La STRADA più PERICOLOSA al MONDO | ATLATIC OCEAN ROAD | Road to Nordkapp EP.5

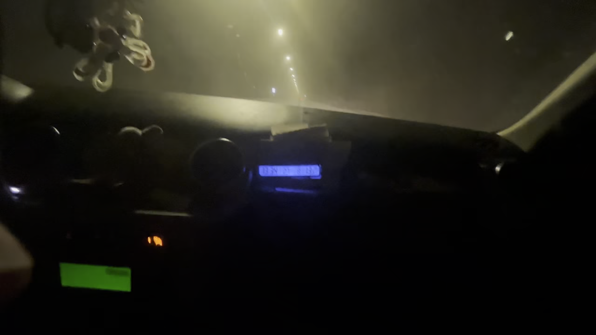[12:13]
Circa 3 chilometri così, non devi pensare mai, vero amore, dove no. Siamo? No, no, sono sott'acqua.
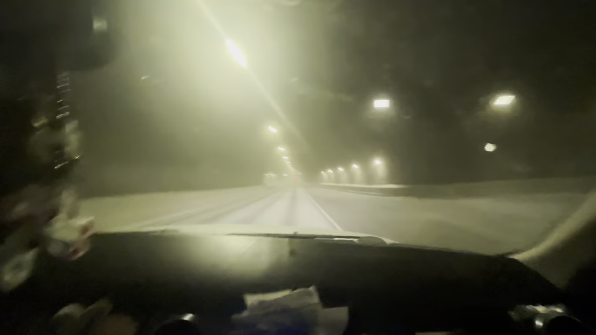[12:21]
Ma non tanto per la lunghezza, ma quello che c'è sopra. E sopra, oh, ora tra poco ci si arriva.